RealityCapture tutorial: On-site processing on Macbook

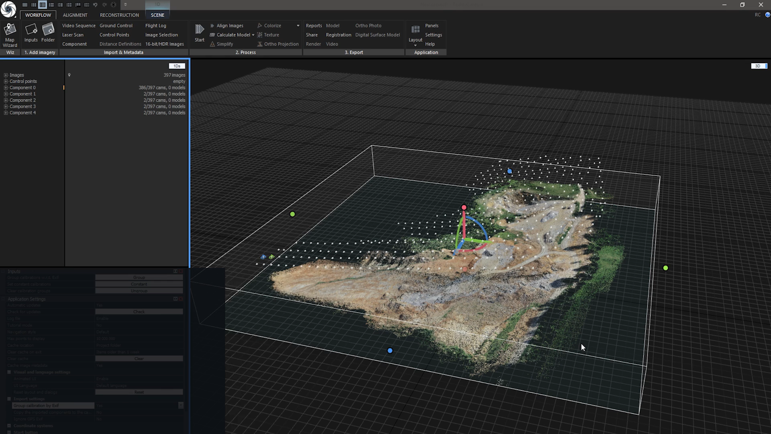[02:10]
This particular one only took 3 minutes and 26 seconds on my MacBook Pro 15-inch 2016 with i7-6700HQ on battery power.
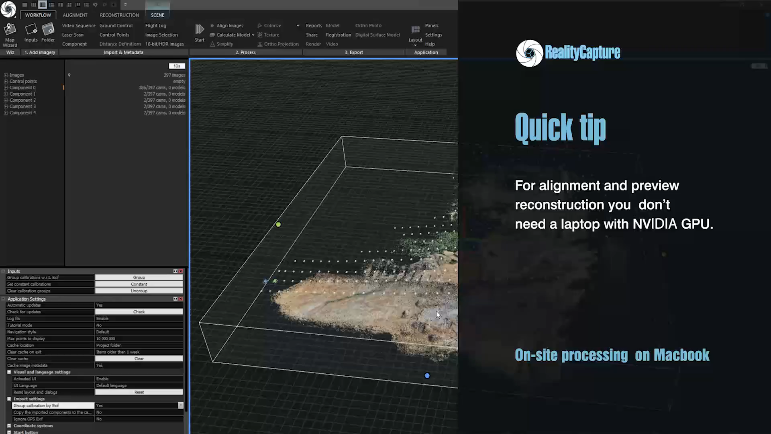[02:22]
Quick tip, when using a laptop for quick draft alignment and preview mode reconstruction, you don't need a laptop with Nvidia GPU. Let's take a look at 3D view. I can see there are some missing photos, right here. That could lead to misalignment between cameras and measurements. We need to add another row of images right here.
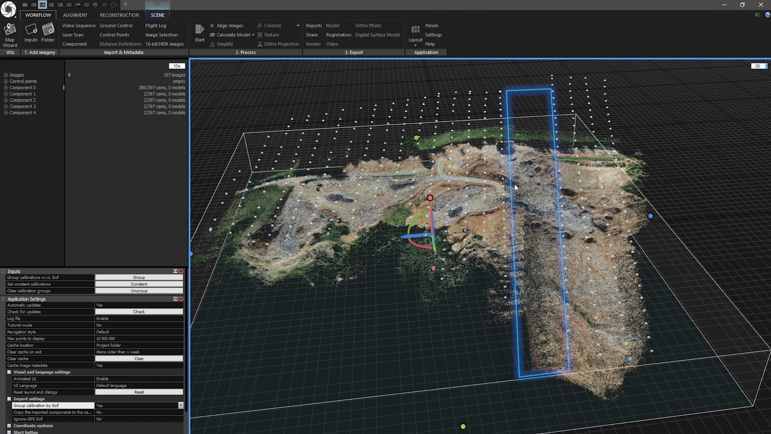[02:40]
And just to be sure, I will add one more grid of images to the whole area.
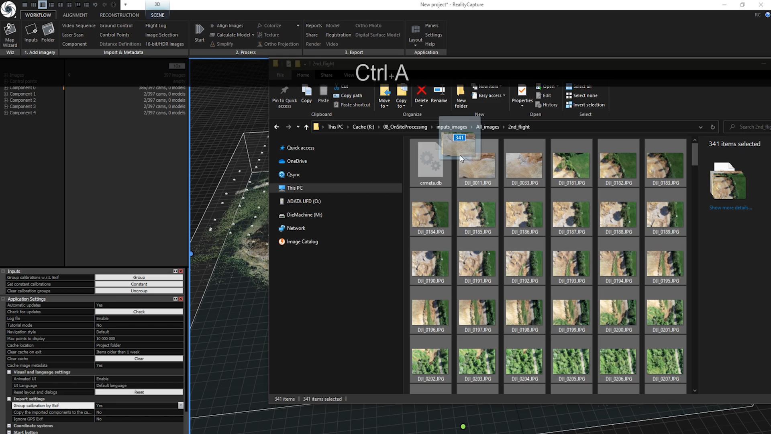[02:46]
Ok, I've just got another set of missing data, so let's add these missing images and run Draft Alignment again.
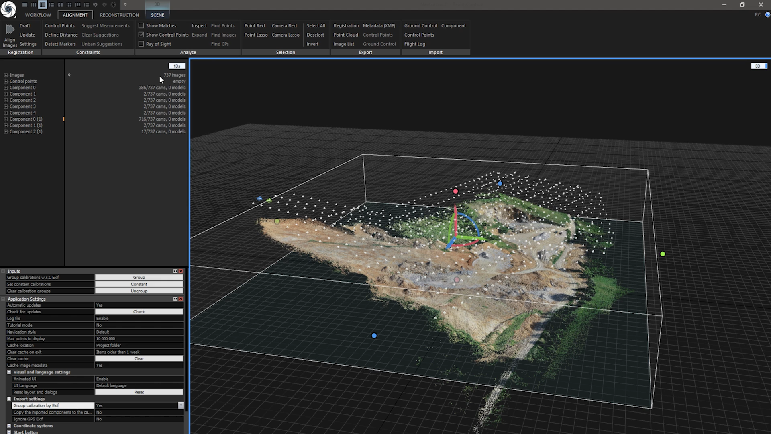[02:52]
Ok, RealityCapture has created one large component that consists of 716 of images.
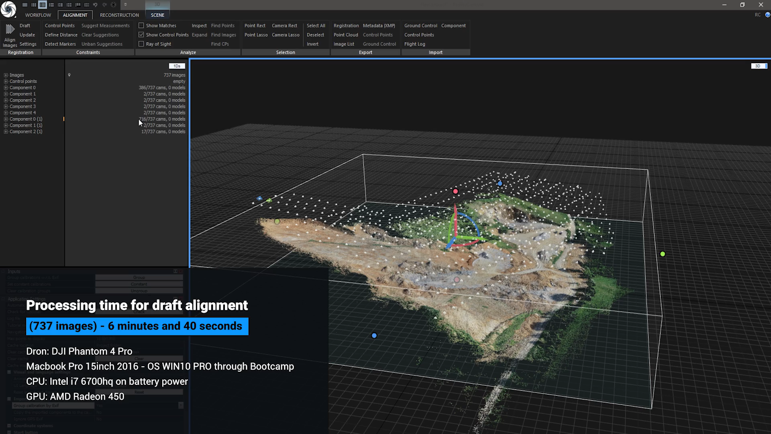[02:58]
As you can see, there are more components here, but you can ignore these because this component looks really good.
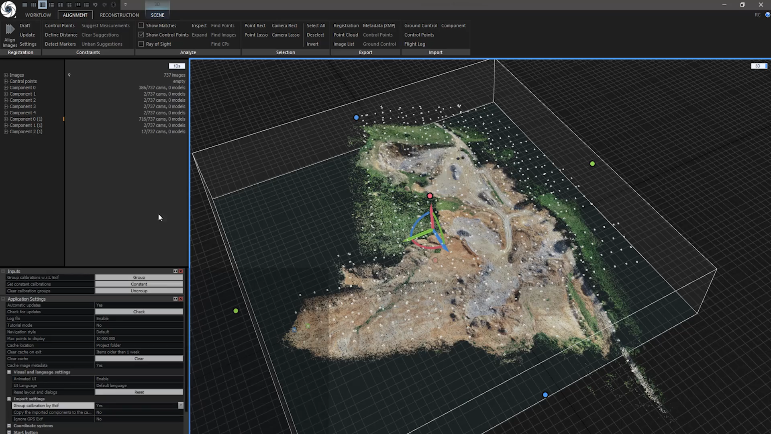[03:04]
Actually, I will delete them. Now, let's analyze actual state of alignment. This component looks great, but I want to analyze it further using InSpec tool. In order to initialize InSpec tool, press I in the selected 3D view or navigate to Alignment tab and find InSpec tool.
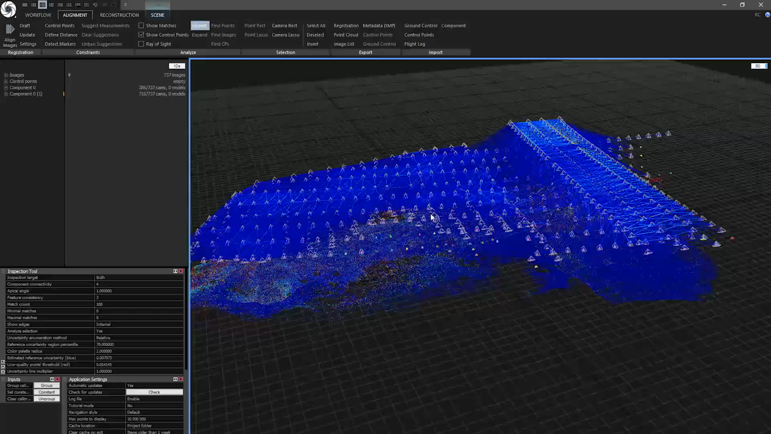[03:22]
After pressing it, we can see this futuristic look with blue lines. InSpec tool is great for analyzing quality of connections between cameras and tie points projection accuracy. There are still some weaker connections which are demonstrated by not connected cameras in 3D view. These cameras could get more precise connections after
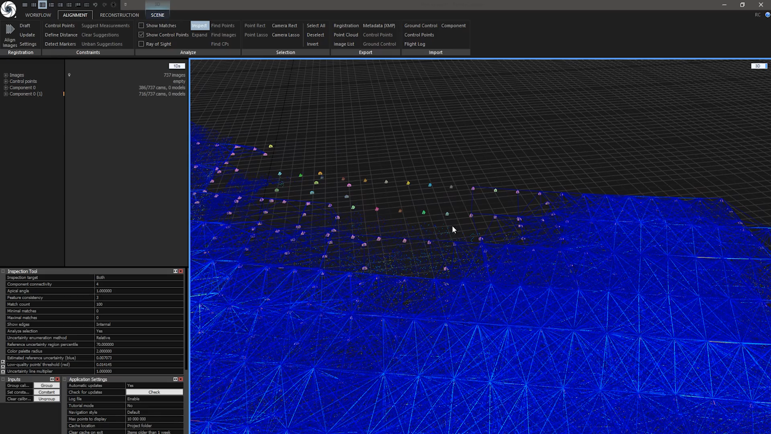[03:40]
I come to the office and create an alignment on my workstation. This alignment will also include final optimization of these cameras, so it will get more precise. I can also create a mesh to see if there aren't any holes in this dataset.
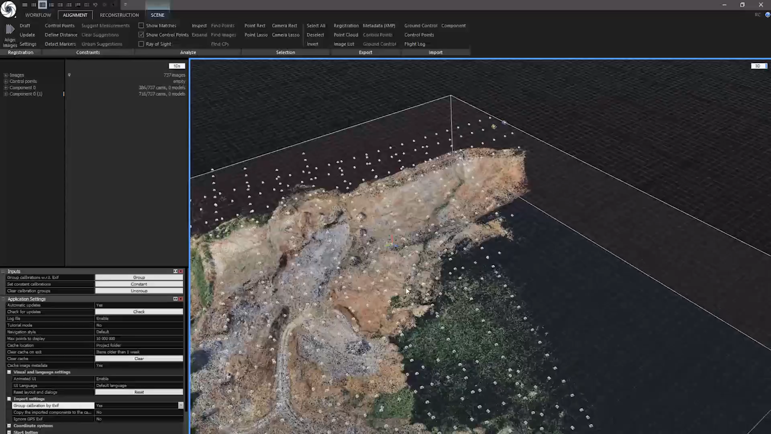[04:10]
And we can also create a mesh to see if there aren't any holes in this dataset. This is a more complex terrain, so we need to verify that.
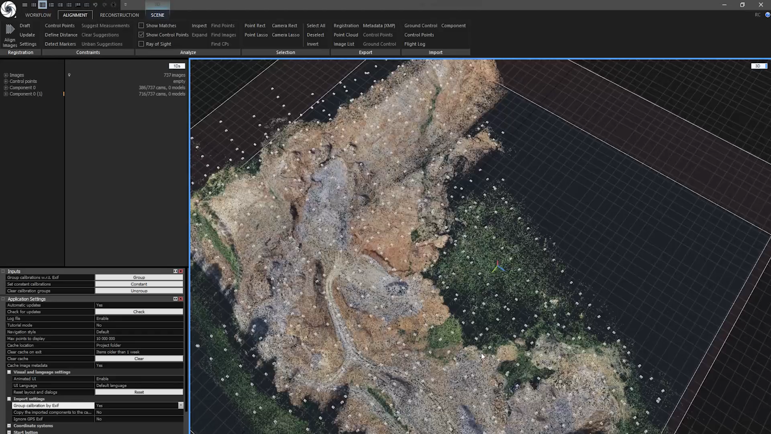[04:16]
Let's go to Reconstruction tab and click on Preview to create a preview model.
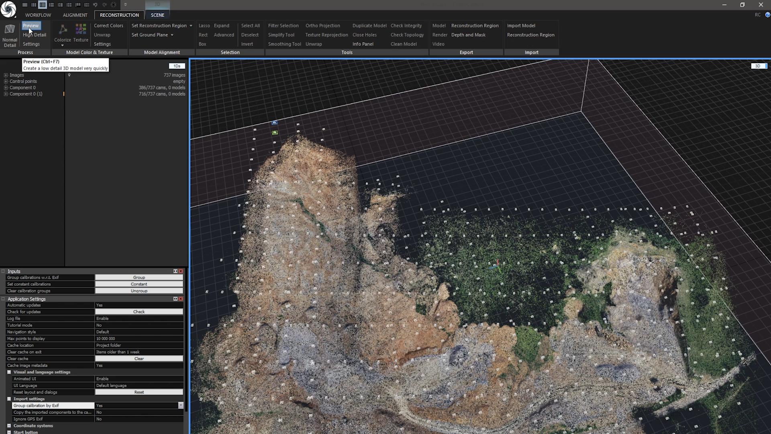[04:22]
This will create a lower quality mesh just to see if there aren't any misalignments or missing parts in the terrain of this stone pit location.
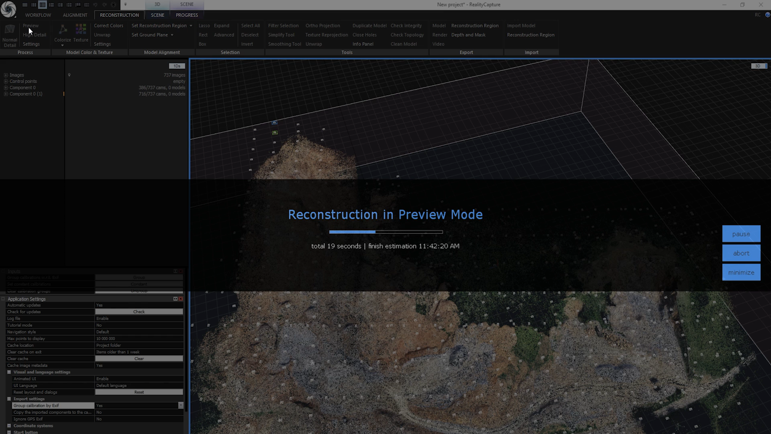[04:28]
Ok, now preview model is created.
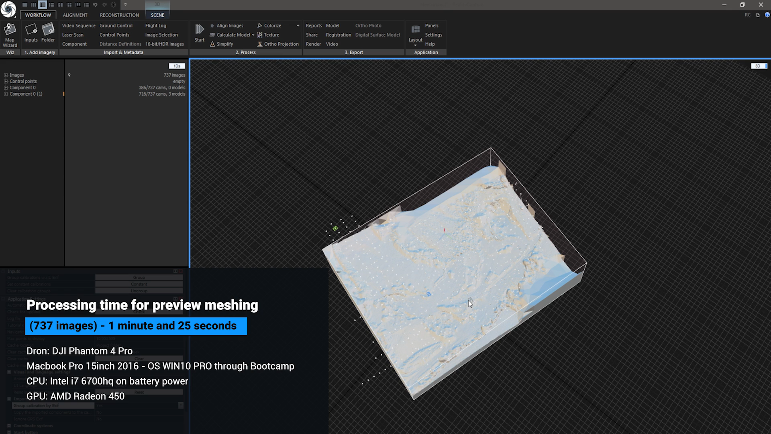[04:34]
It took only 1 minute and 25 seconds on my MacBook Pro on battery power.
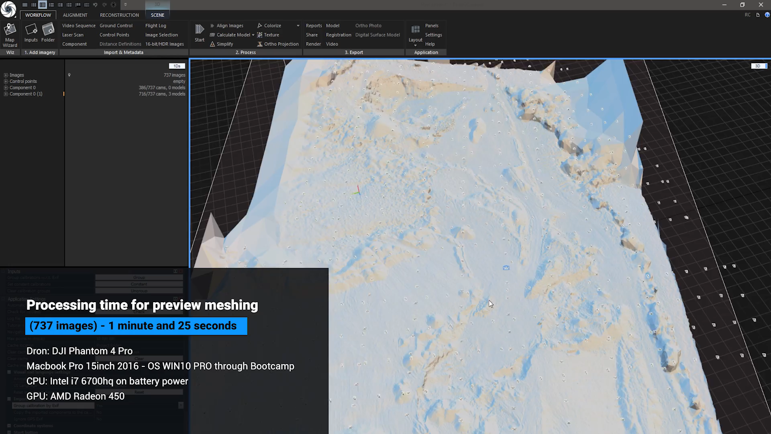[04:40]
Now we can verify if there aren't any holes in the mesh and some terrain anomalies. From what I see everything looks alright.
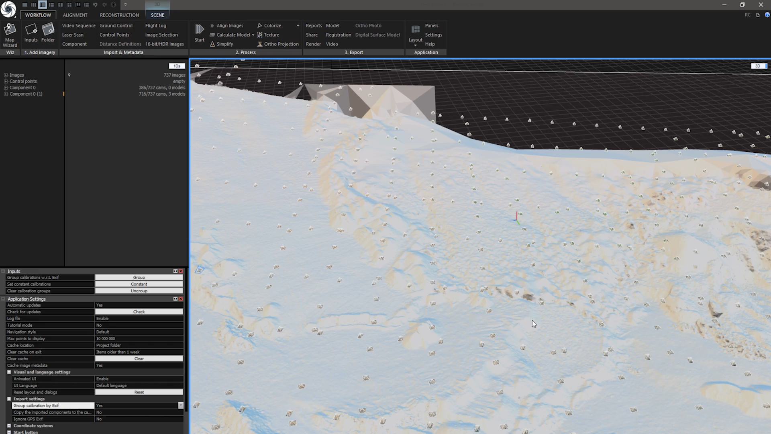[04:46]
Also there could be a hole when I forget to adjust the reconstruction region.
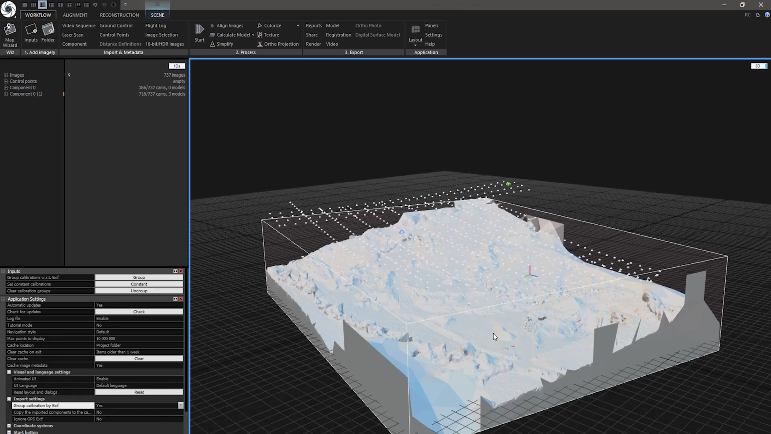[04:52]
I could create the clipping like this and this would cut some terrain areas in my mesh and create holes.